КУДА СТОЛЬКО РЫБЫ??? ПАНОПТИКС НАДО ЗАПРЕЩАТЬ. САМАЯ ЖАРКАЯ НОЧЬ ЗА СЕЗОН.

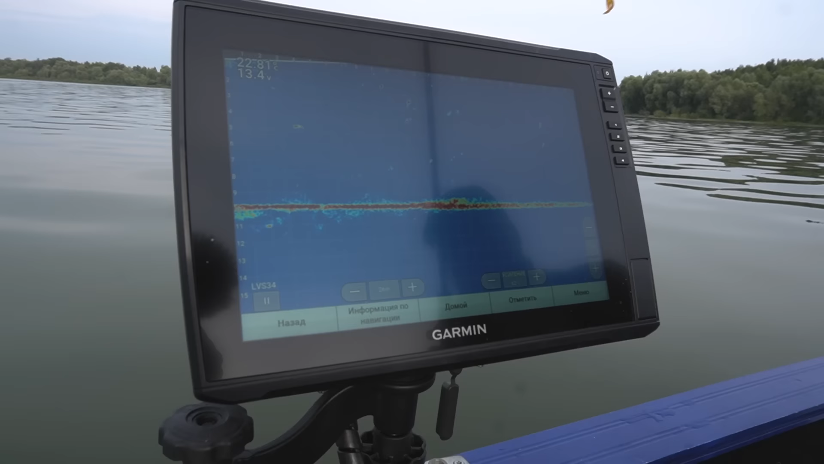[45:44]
А вот сейчас это... Мы успеем. Да это прям под хвост ему. Мы успеем. Другой. Мы успеем. Да сейчас он с другой стороны зайдет. Вот, смотри.
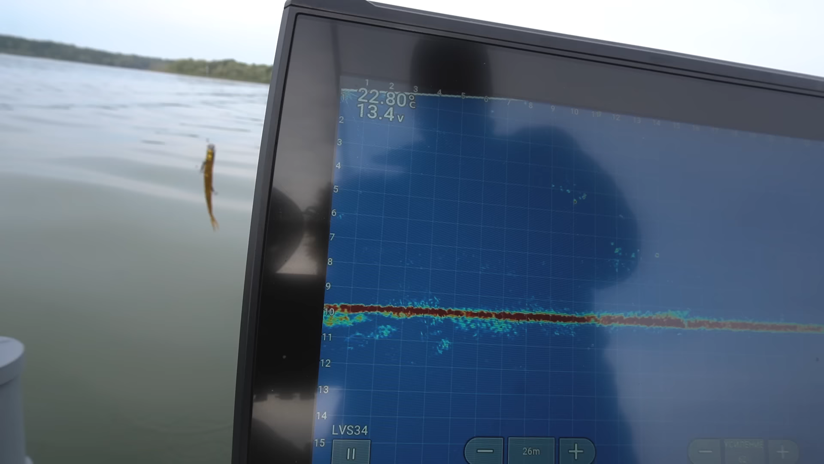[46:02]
Жу. Фокус-покус. И судакус. Ты где? О. Красавчик. Вынул с другой стороны.
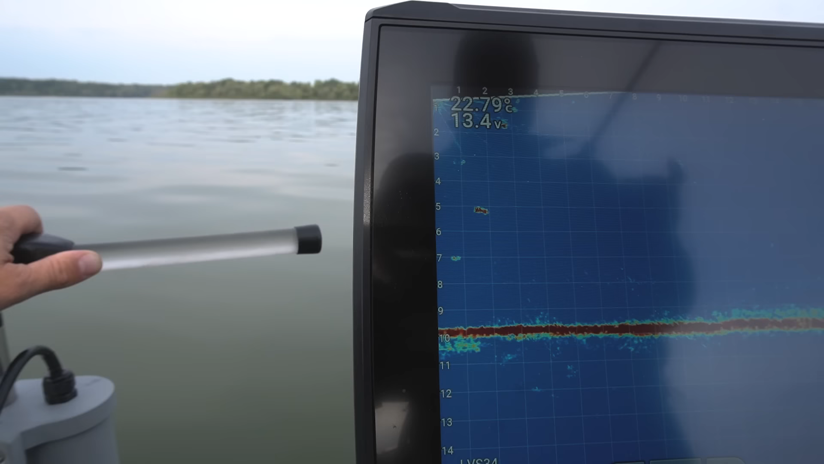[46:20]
Ах, какой ты шустрый. Хитрый, какой хитрый. И лиса такая, конечно, вообще качественная. О, вот он. Вот приманочка пошла. А я тут не могу подходить больше. Все? Где он? Да куда-то он. А, обратно. А. Ясно. Сейчас, подожди. Сейчас в другую сторону. Сейчас подлодка встанет.
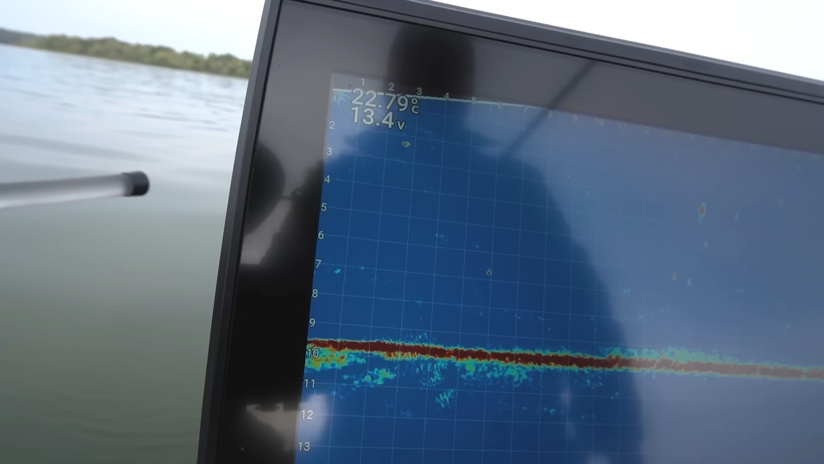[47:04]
On screen: water 22.79°C
Нет. Так вот и ловишь их. Да нет, да мы так, ну, с тобой не поймали. Вот он. Сердцом мы так поймали. О, на плюх пошел. Давай. О, развернулся. Блин, я потерял его.